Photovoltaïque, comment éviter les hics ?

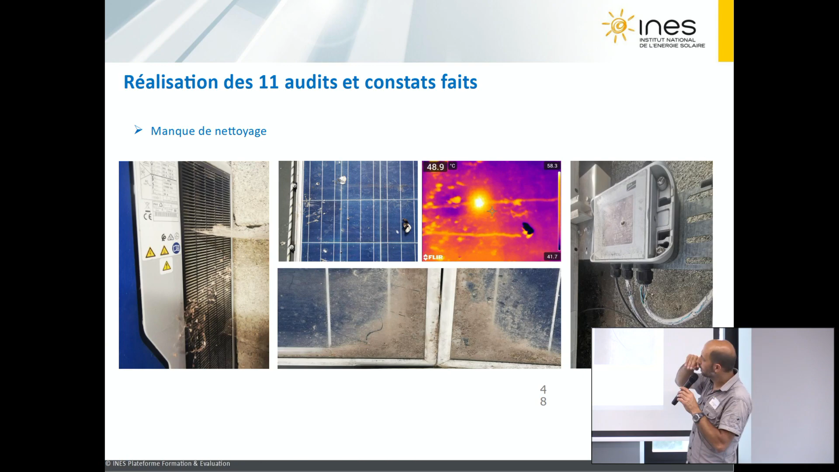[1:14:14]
On screen: spot 48.9°C
on ne cite pas de marques, ce n'est pas la peine, qui ont eu des problématiques de points de soudure intercellules, potentiellement, on crée un hotspot accéléré. Voilà. Alors, les fiantes de pigeon, une petite photo thermique pour montrer qu'une petite fiante de rien du tout crée une zone résistive. Alors, ce n'est pas grave, forcément, parce qu'une cellule photovoltaïque elle-même fusionnée est à température très élevée. Le process industriel a des températures bien au-delà de ce qu'on peut mesurer ici, mais de façon répétitive, ce n'est jamais très bon. Voilà. Et puis après, si on met de l'instrumentation pour suivre la performance de l'installation, il faudrait que cette instrumentation, elle ne soit elle-même pas dégradée par des rongeurs, par l'action des UV.
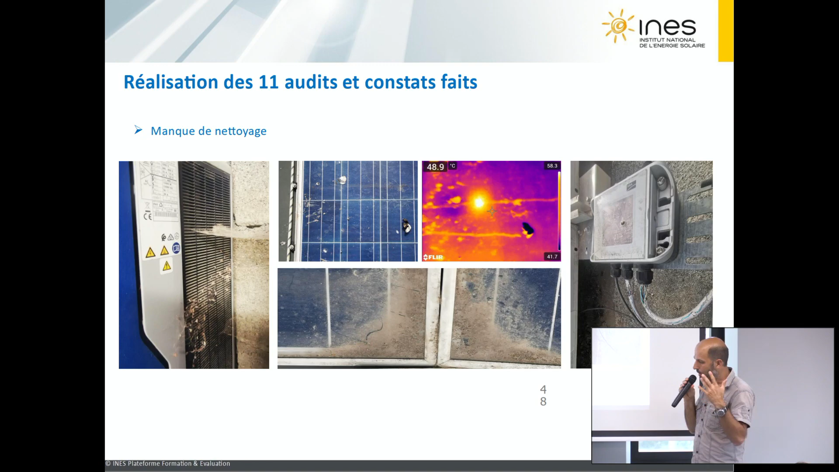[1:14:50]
Souvent, on utilise des câbles de communication et Internet qui ne sont pas du tout prévus pour aller dehors. Alors, si on perd la com, ce n'est pas grave, parce que l'installation n'est pas dangereuse pour autant, mais sauf qu'on n'a plus le moyen de faire la supervision, d'être serein. On se dit, tiens, l'installation, elle produit bien. Voilà. Donc ça, c'est des petits points aussi de vigilance.
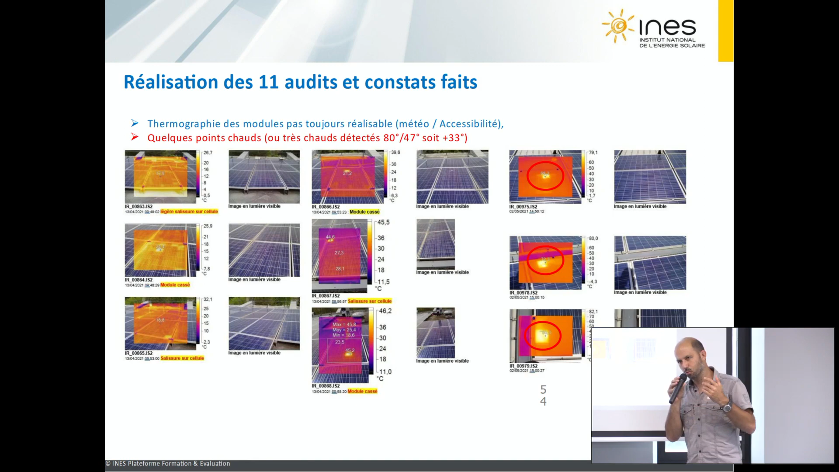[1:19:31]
L'impact thermo a été déjà acté. Alors moi, j'appelle ça en formation des points chauds-frois. Ils ont eu été chauds, mais ils ne sont plus chauds. Ça a eu payé, ça ne paye plus. D'accord ? On arrive trop tard ou on n'est plus dans les conditions où ça peut se reproduire. Voilà. Donc là, on a quelques petits cas de figure quand même avec quelques petites boîtes de jonction, des points sensibles. Et moi, je milite beaucoup en maintenance sur les campagnes de resserrage de tous les borniers, surtout sur la partie courant continu. On sait qu'au bout de quelques mois de fonctionnement, vous pouvez être le meilleur électricien du monde et avoir une grosse poignée qui sert très fort.